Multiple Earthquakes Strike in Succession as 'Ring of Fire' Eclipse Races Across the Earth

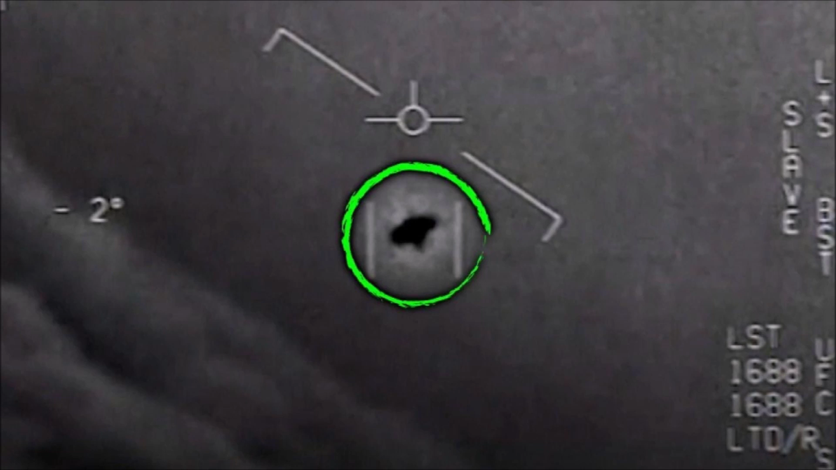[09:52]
In this footage, a U.S. Navy fighter pilot revealed an unidentified glowing aircraft while on a training mission off the eastern coast in January of 2015.
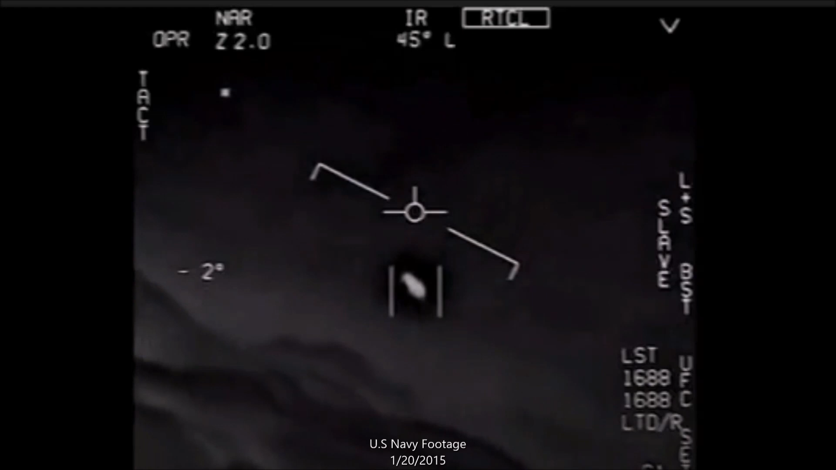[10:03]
The craft was traveling at an incredibly fast speed, and it rotated while moving against strong winds.